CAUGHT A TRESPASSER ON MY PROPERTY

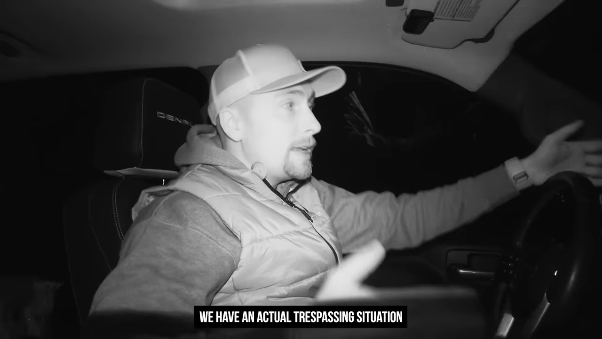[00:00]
have an actual trespassing situation happening right now on the property.
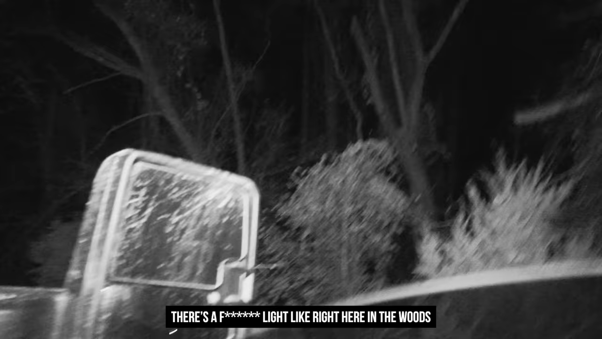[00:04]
There's a light like right here in the woods. There's a light in the woods? I literally was like right here. It looks like a, almost like a phone screen. I guess. Something just fell in the window, bro. What the was that? Light in the house, light in the house, light in the house, light whoa, in the house, light in the house.
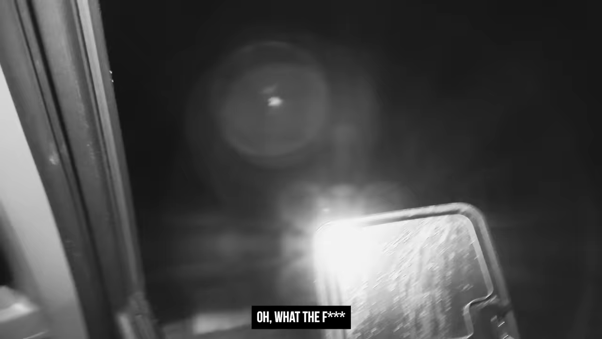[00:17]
What the f***? Yo, there's a light. Light in the house. What? Get in the truck. Let's go. Where we go?
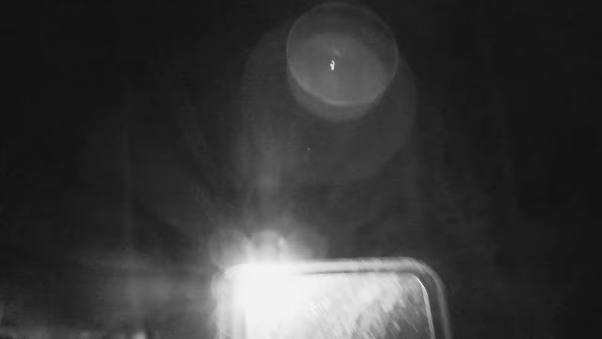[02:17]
Do you see anything over there?
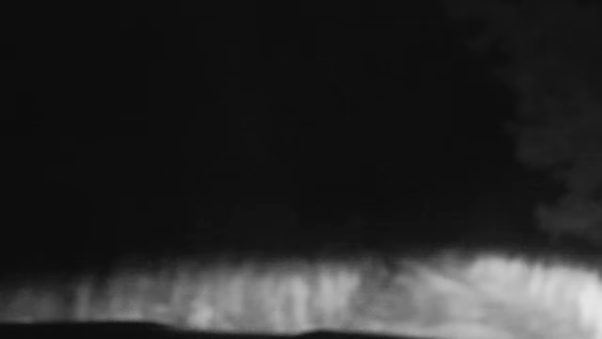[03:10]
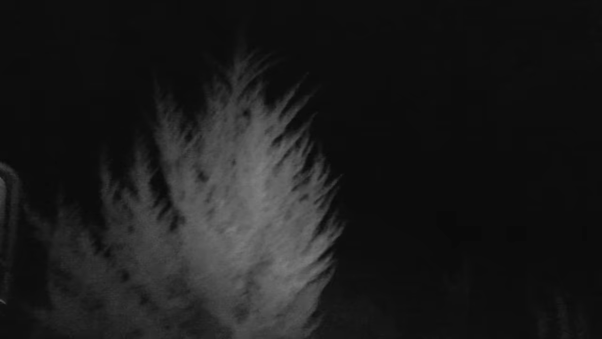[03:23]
Huh. Don't see anything out here.
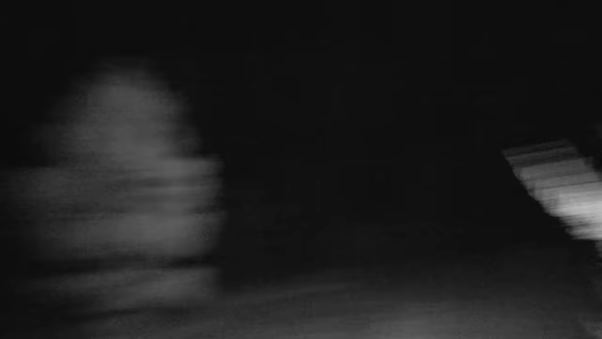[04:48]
That sounds like it, yeah. Here's what we're gonna do, Chris. So, sorry. Oh. What?
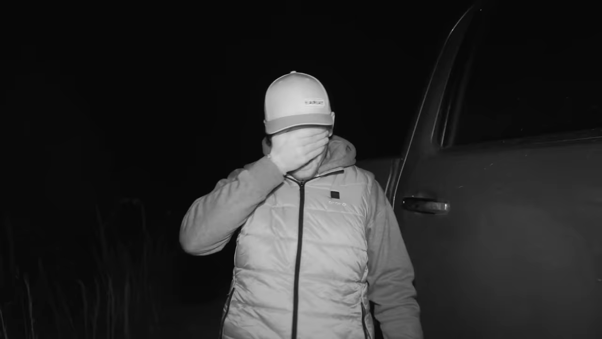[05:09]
I splashed myself with my light. Oh, that's smart.
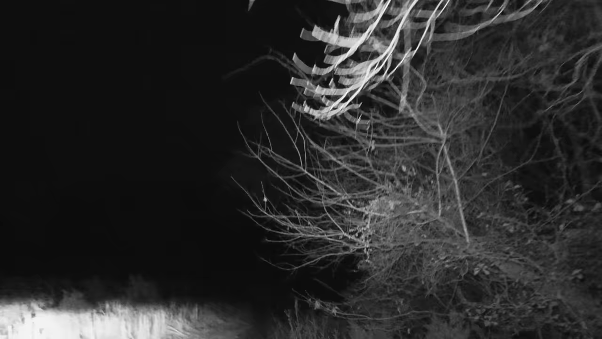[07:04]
Sorry, I just saw a light. Oh. Sorry. Huh? There's a light like right here in the woods. There's a light in the woods? I literally was like right here. It looks like almost like a phone screen.
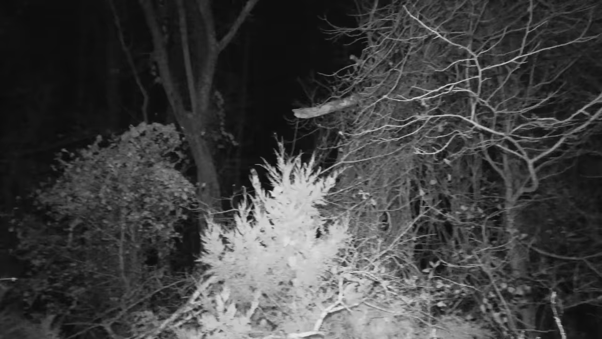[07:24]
Dude, what? Look closer. It was super close, bro. Which way? Straight? Right next to me. Like probably like 20 feet back. It looked like a phone screen. Like they turned it like off quick. Do we need to get out and look around right there? I don't know, maybe. I just don't know, like, if someone's there, like, do we want to be f***ing around out here? Random people? Yeah, it's my property.